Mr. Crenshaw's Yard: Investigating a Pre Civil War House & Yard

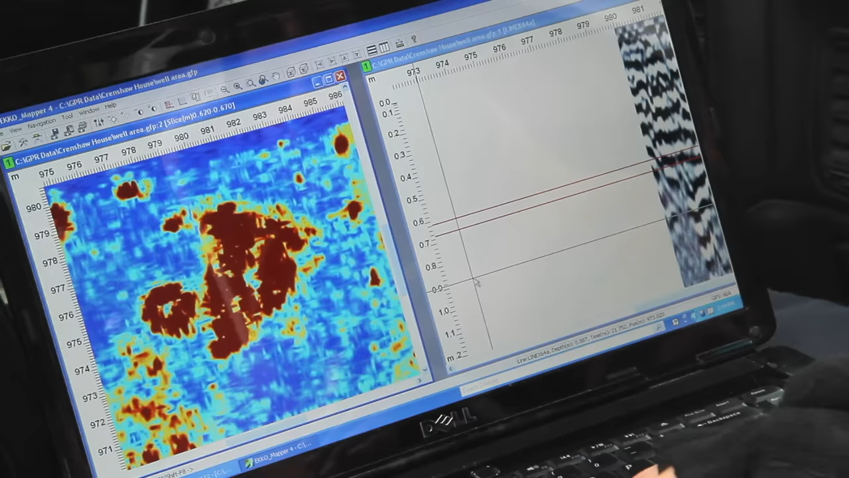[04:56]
Of particular interest is the northeast area of the yard. So this circular thing is the well and then this more rectangular larger feature may be